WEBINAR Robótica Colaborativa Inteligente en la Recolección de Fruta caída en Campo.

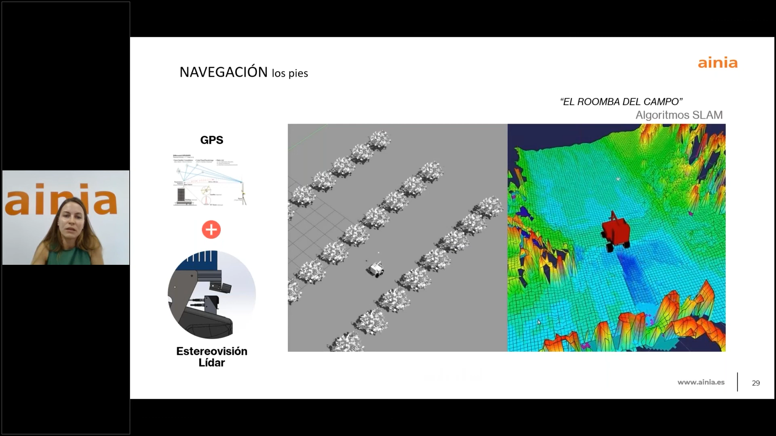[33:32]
camino y evitarlos de esta manera utilizando algoritmos la idea es hacer trayectorias autónomas inteligentes y que el robot las siga y como ya he comentado recorra todos los campos en búsqueda de estas frutas y su recolección después tenemos el módulo de la inspección que son los ojos para eso le hemos añadido visión 2D y visión 3D